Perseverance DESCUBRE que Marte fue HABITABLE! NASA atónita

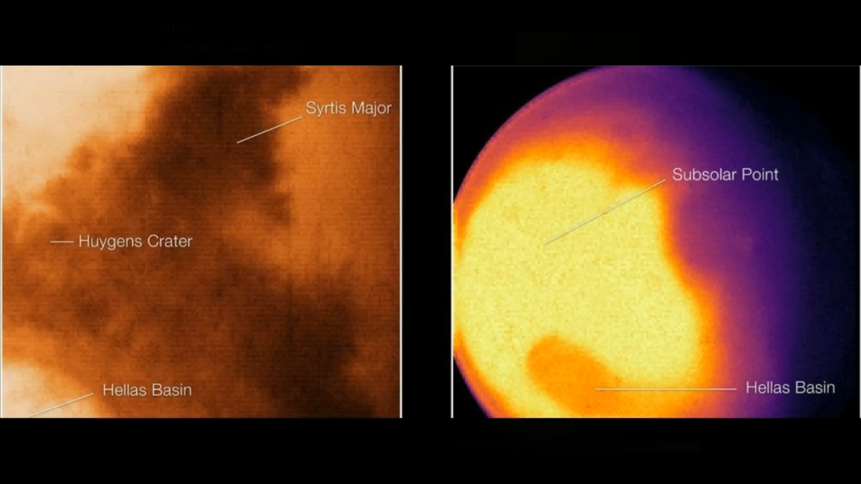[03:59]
Estas imágenes capturadas en el infrarrojo cercano nos dan mucha más información que una fotografía en luz visible,
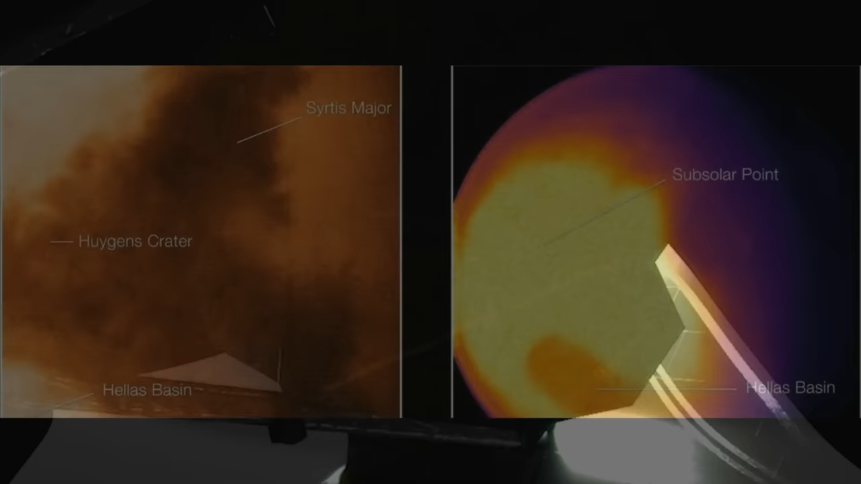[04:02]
y muestran la región del hemisferio oriental, y cómo se ven las diferencias en la superficie de una región a otra.
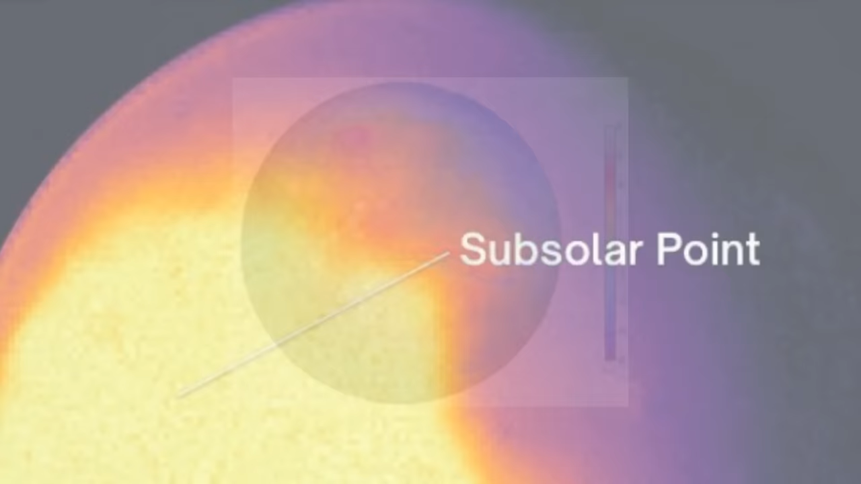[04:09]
Con esta técnica, se pueden buscar gases atmosféricos como el metano y el cloruro de hidrógeno.